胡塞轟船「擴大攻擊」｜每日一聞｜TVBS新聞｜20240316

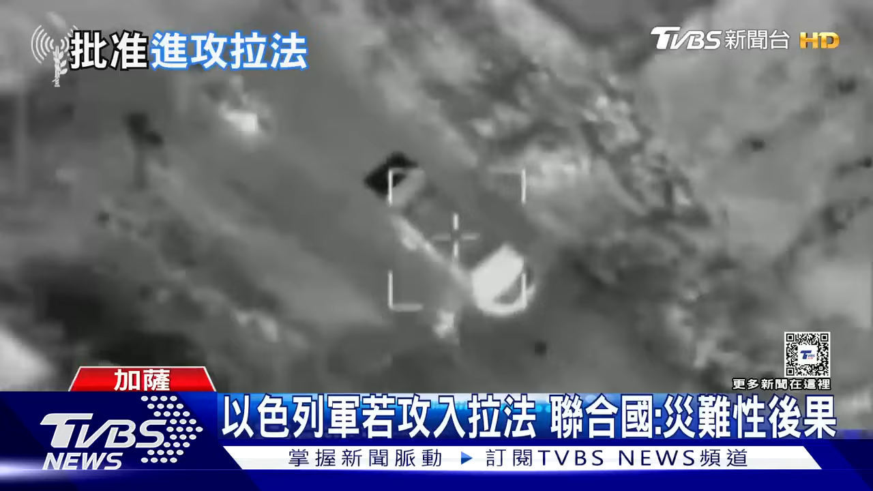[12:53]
坦克車裝甲車在廢墟碎片堆裡壓扁僅存幾棵樹以色列軍秀出加薩作戰畫面現在更傳出總理納坦雅胡批准以軍攻進拉法